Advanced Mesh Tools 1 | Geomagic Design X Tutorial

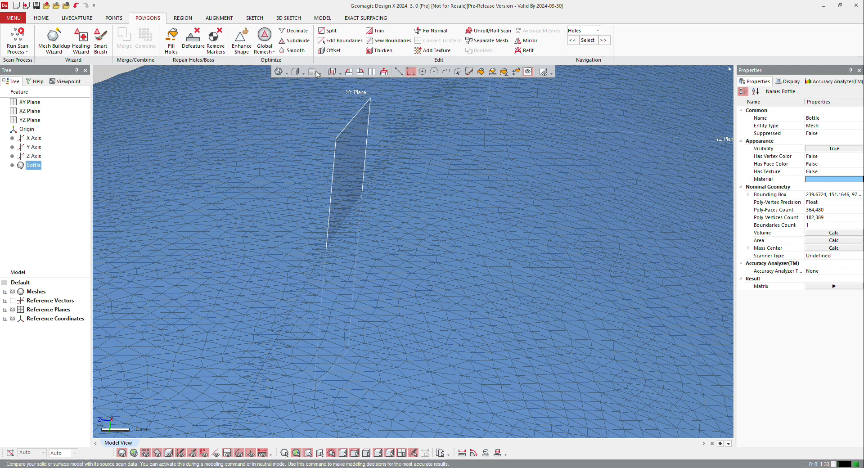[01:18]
I go back to my part and I display it like that you can see that this
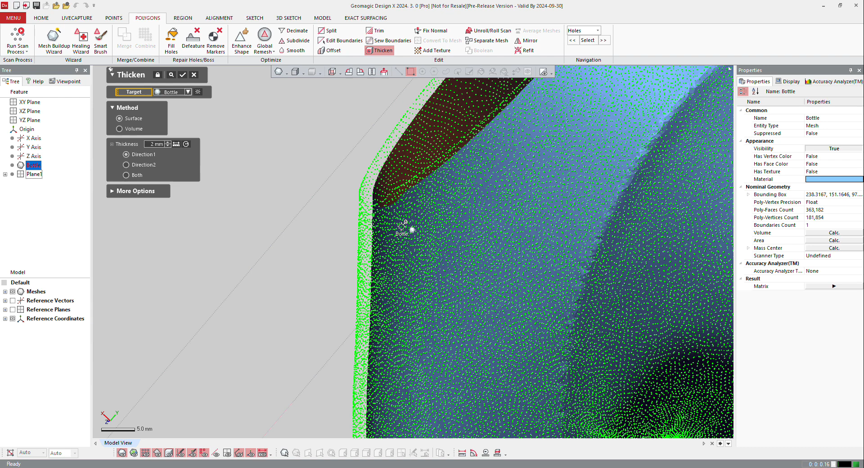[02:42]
an offset outwards I want to make it inwards and okay
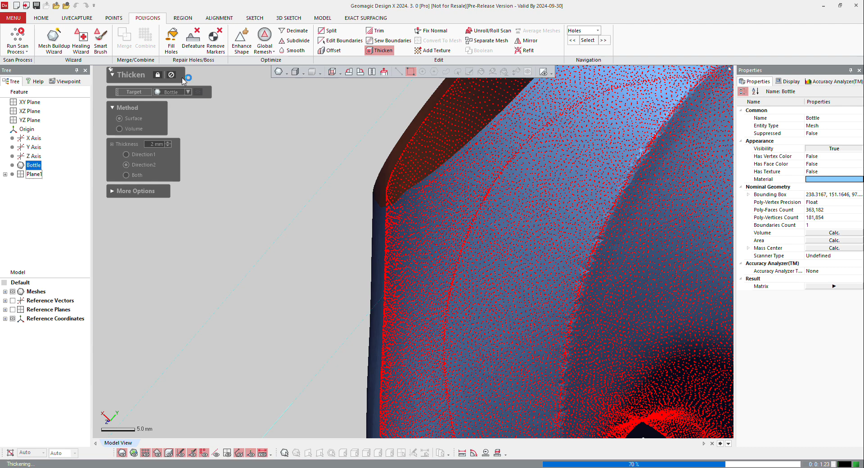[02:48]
so the software computes the offset model from that
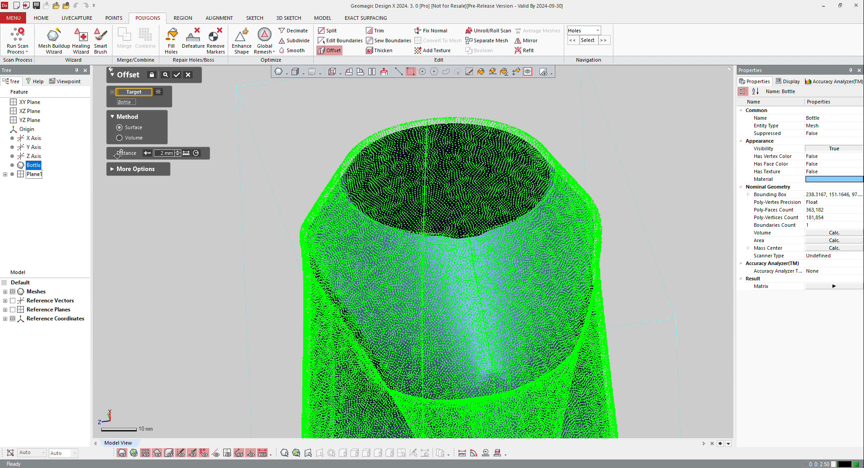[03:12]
want to make an offset in the other direction and okay that is the offset function it will replace the previous one by that one